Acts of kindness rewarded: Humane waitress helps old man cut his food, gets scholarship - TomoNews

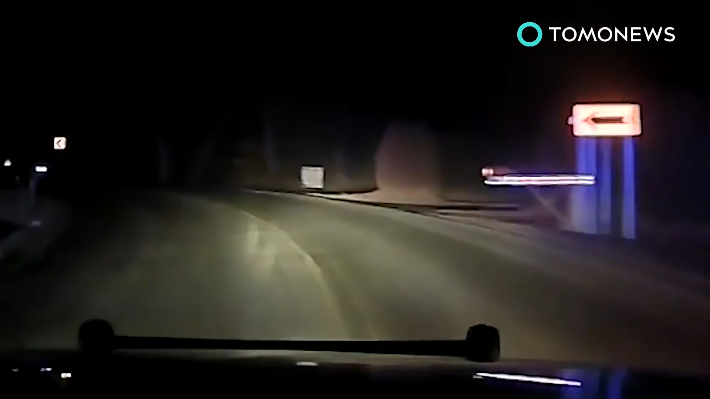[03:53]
This chase seems boilerplate, but things are about to heat up... drastically. When the driver tries a left turn, he loses control and crashes into some trees.